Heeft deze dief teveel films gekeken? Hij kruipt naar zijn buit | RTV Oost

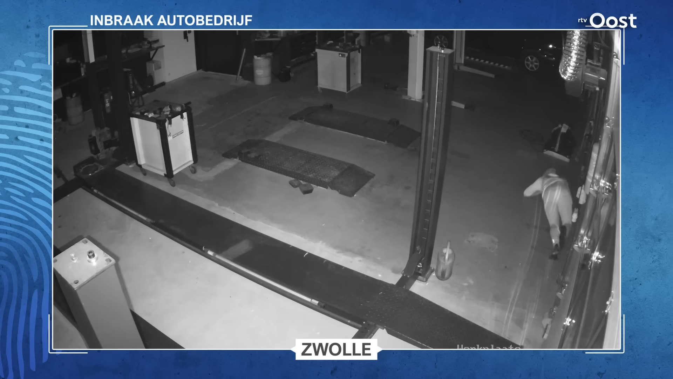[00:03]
Waarschijnlijk kijkt deze man veel films en denkt hij dat er overal laserstralen zijn die hem kunnen detecteren, want hij gaat er maar bij liggen.
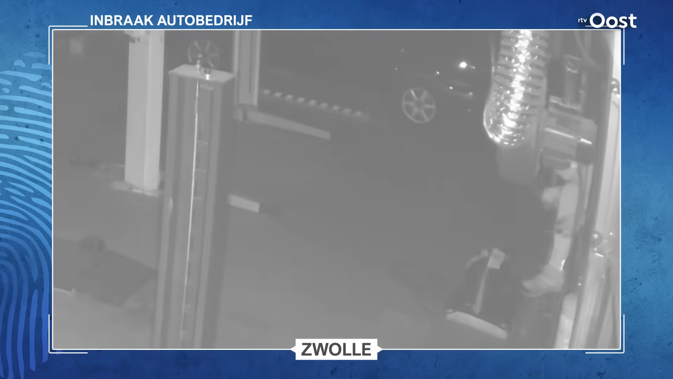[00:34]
Dan volgt de tweede been en daarna het complete lichaam van de inbreker. Waarschijnlijk kijkt deze man veel films en denkt hij dat er overal laserstralen zijn die hem kunnen detecteren, want hij gaat er maar bij liggen. Uiterst langzaam, als een soort naakslak, kruipt hij op zijn knieën en ellebogen in de richting van de deur. We versnellen het beeld even, want deze inbreker doet hij ruim tien minuten over.
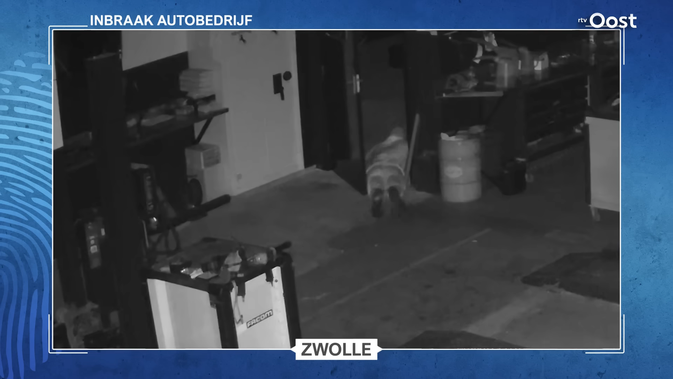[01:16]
Uiteindelijk sluit hij de deur achter zich en zien we hem opduiken in de showroom tussen de auto's.
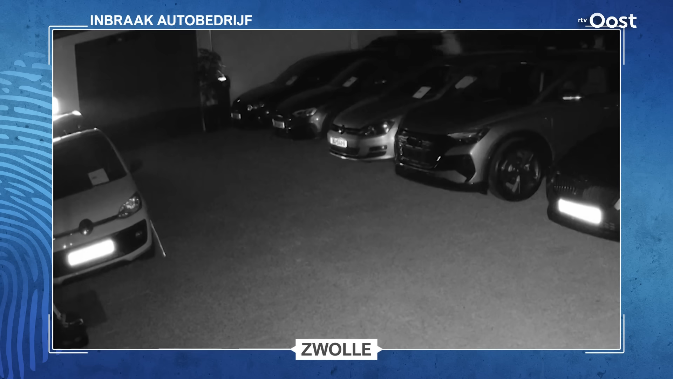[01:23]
Hij kan wel snel bewegen, want ineens heeft hij de vaart erin. Hij rent dan snel terug naar de werkplaats en wil weer door het gat naar buiten kruipen.
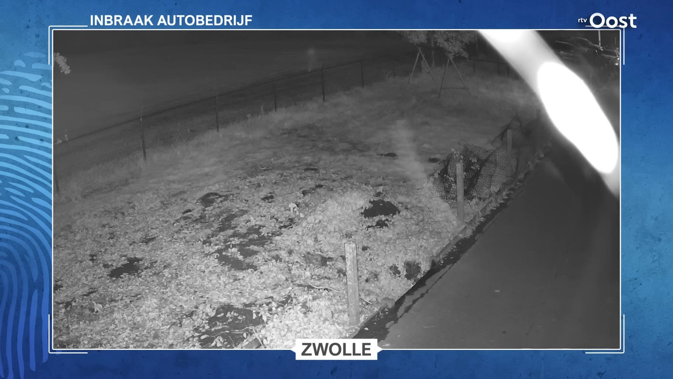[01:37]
En daar zien we op dat moment een andere man rond het autobedrijf rennen.
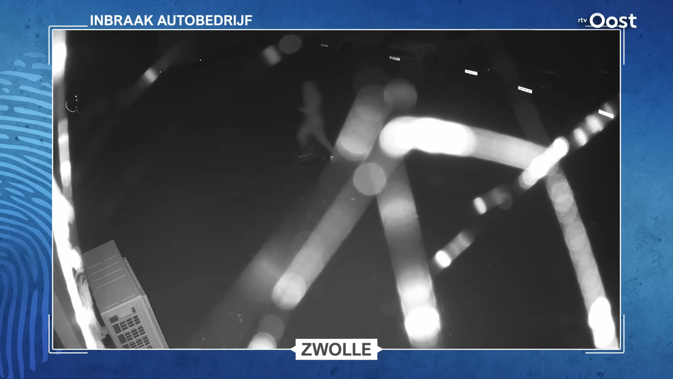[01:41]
Het is blijkbaar zijn handlanger en die stuurt hem weer terug de werkplaats in. En diezelfde handlanger klimt dan ook zelf maar naar binnen. Hij wil dat de kluis wordt meegenomen en die heeft hij hier te pakken. Onder zijn arm gaat hij mee. De kluis wordt door het gat naar buiten gegooid en dan gaan de inbrekers er door hetzelfde gat achteraan.
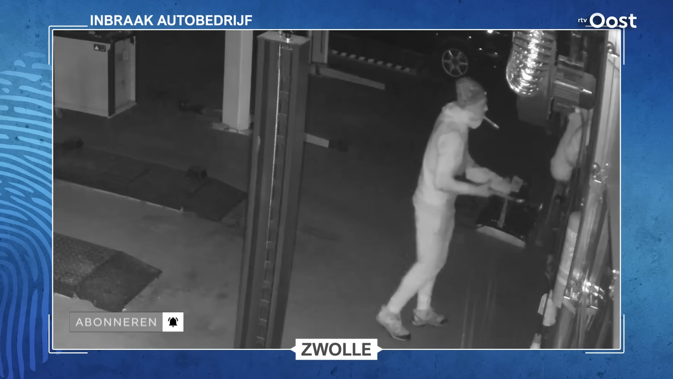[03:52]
We willen heel graag weten wie dit zijn, want dan kunnen we voorkomen dat ze dit vaker doen. Alle tips over hen zijn welkom. Bel naar de tiplijn of meld misdaad anoniem.